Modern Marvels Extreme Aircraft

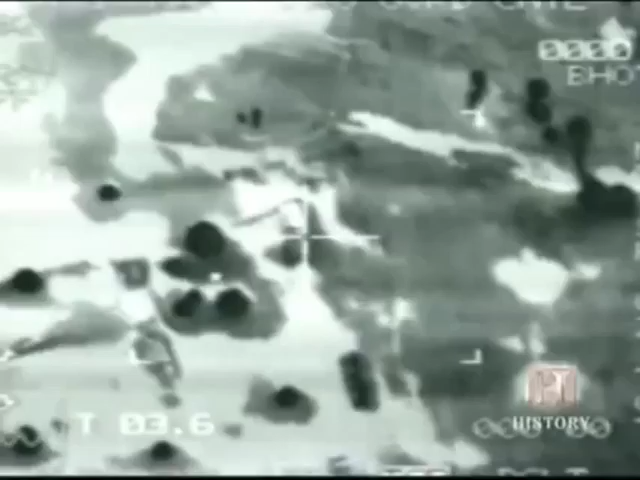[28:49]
The fleet of 21 B-2s based at Whiteman Air Force Base in Missouri first proved itself in combat in Kosovo,
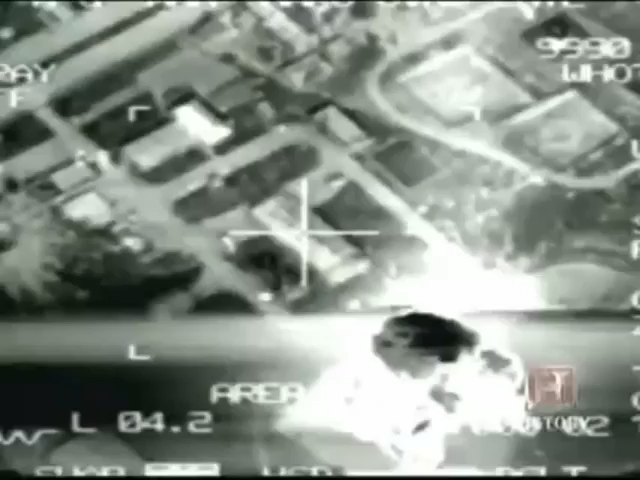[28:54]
where B-2s destroyed more than 30%
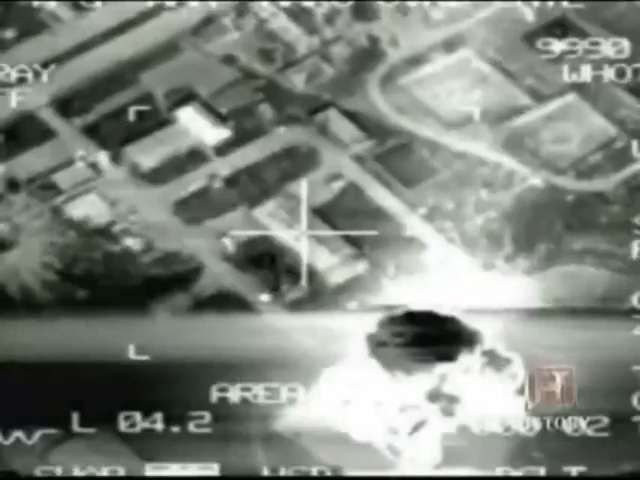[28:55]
of Serbian targets in 8 weeks by flying non-stop missions from Missouri to Kosovo and back.
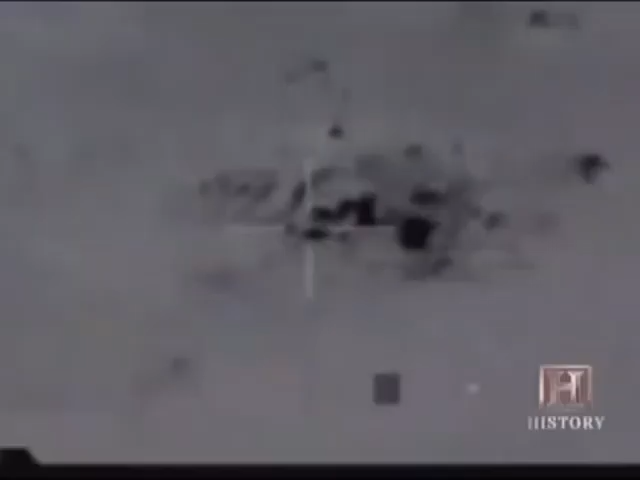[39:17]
and had a direct impact on the Republican Guard's destruction.